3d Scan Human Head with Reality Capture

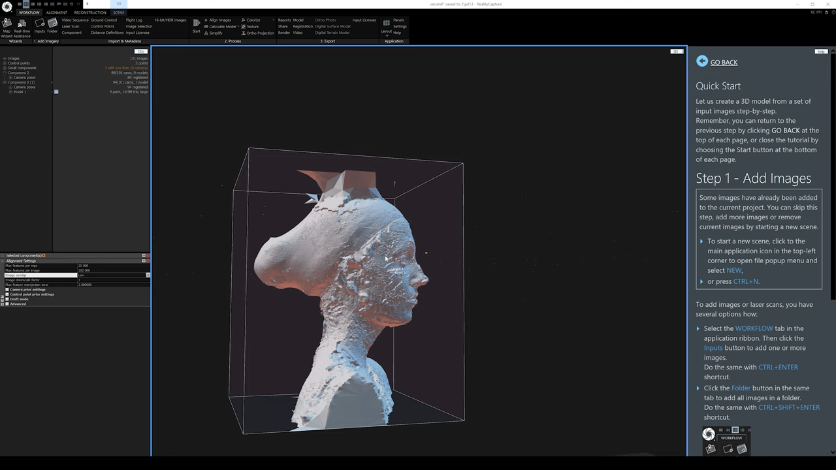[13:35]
And as you can see right here, the right side of her face is a little bit messed up, especially around this area. And obviously I didn't have a ladder. So the top part is screwed, but that's okay. I mean, technically you just really need her face right here. And now there's a lot of ways you can clean this up. You could probably take this and see brush, which we're going to try and see. But right now, what I really want to do is just get this thing textured up to see what it will look like.
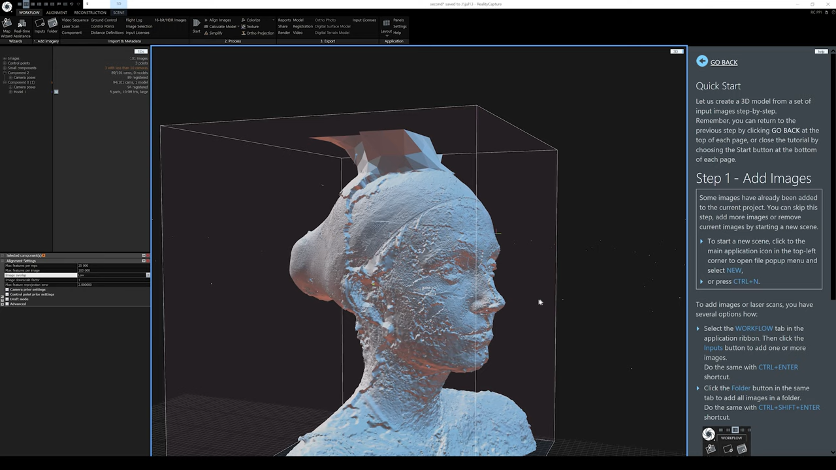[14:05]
Cause I'm pretty excited to see how well this worked for us. So what we're going to do is just do a lot of automated cleanup tools here. So I'm going to go to reconstruction and so I click clean the model.
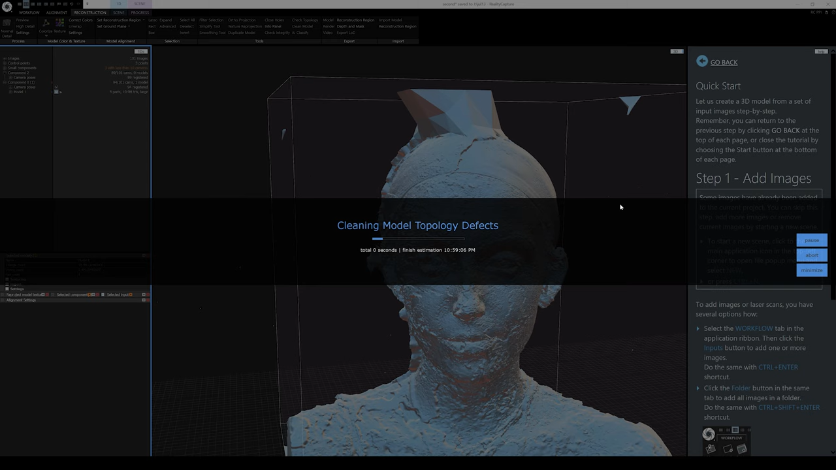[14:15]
All right, that's good. And I'm going to do smoothing tool as well. And I'm just going to smooth and leave everything by default. And what we're going to do next, I'm going to go ahead and get rid of these right here. I'm going to go ahead and unwrap this thing here. Okay. So I'm going to go to unwrap settings right here. We're going to use everything like we've done before, 10, 10, 2, 8K texture, unwrap. So as you can see, we're at model three now because we were cleaning it up and doing a smoothing tool.